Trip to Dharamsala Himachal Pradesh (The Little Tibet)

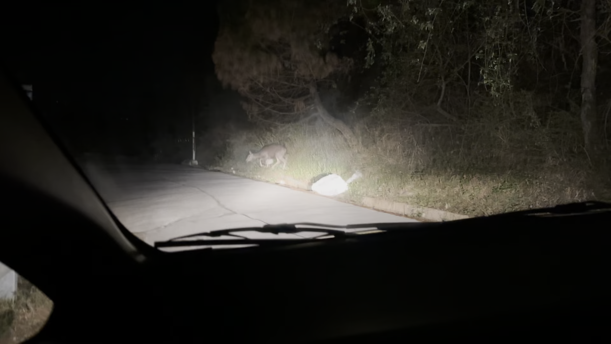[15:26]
So guys, what we just saw is a sort of deer.